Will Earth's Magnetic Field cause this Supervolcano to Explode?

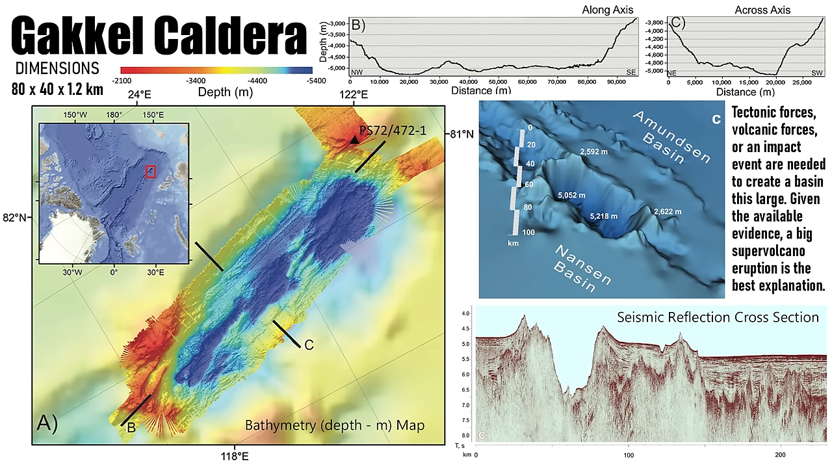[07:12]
Very, very anomalous. On the top right, you can see the bathymetry data for Gaukel caldera along the axis of the caldera, across the axis of the caldera. You can see just really how deep it is, how flat it is overall. And it's really a quite remarkable feature that was only first identified in 1999.